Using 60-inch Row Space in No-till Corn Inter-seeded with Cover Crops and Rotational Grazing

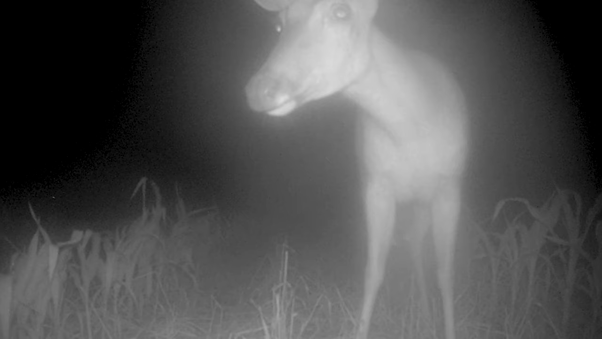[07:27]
I had a game camera in here and I finally took it out because I was doing seven to eight hundred pictures a day of just deer walking back and forth in here.